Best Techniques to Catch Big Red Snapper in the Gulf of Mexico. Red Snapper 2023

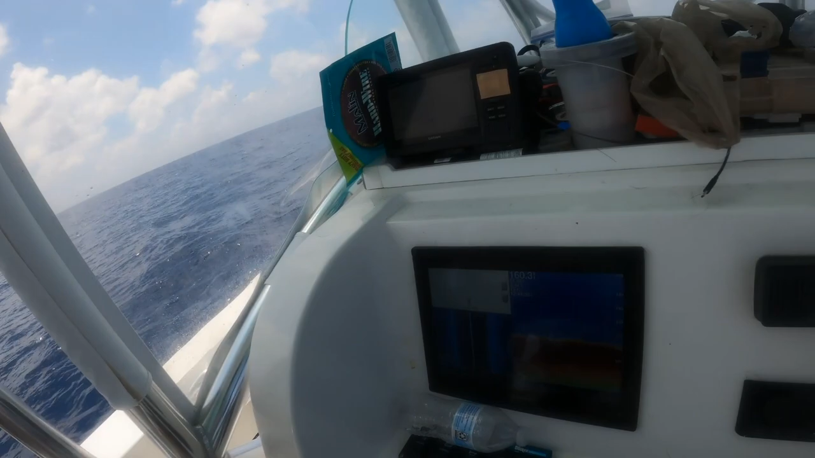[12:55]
So to show you guys what this piece of bottom looks like, it was 159 foot, nothing too special.
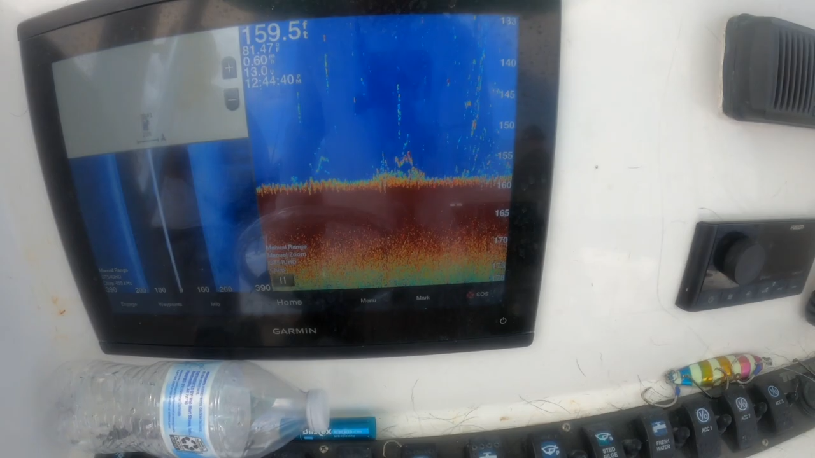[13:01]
When we first got here, there was almost nothing, very little on the bottom.